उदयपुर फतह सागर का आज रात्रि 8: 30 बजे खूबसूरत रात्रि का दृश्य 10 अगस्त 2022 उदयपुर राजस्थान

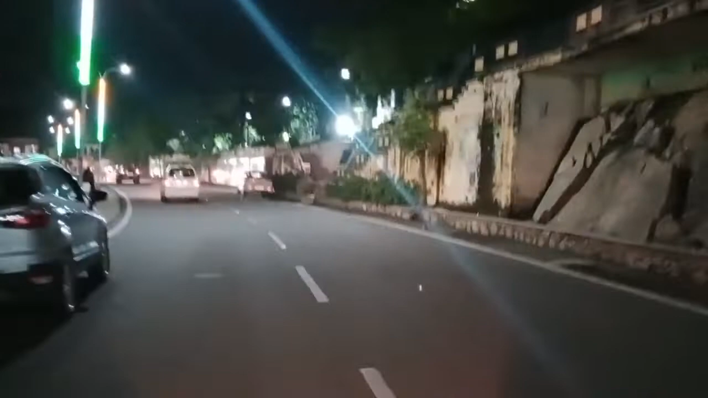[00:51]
कितना अच्छा रोड दिखाई दे रहा है और हर एक चीज़ सुंदर। धीरे धीरे अपने नाम करता जा रहा मेरा शहर,
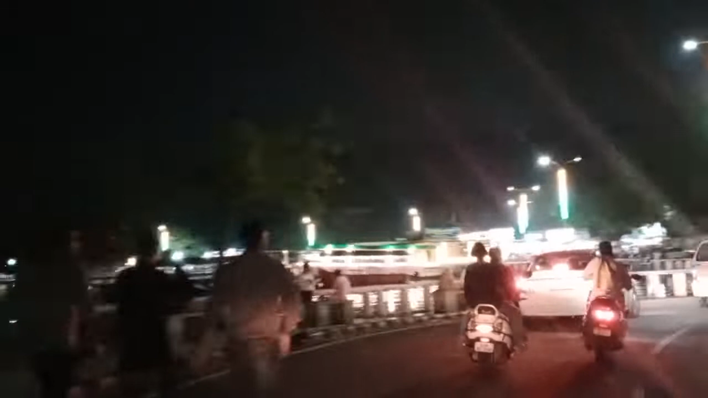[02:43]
और जैसा कि कल राखी है, रक्षाबंधन है, इसलिए यहाँ भी भीड़ दिखाई नहीं दे रही है,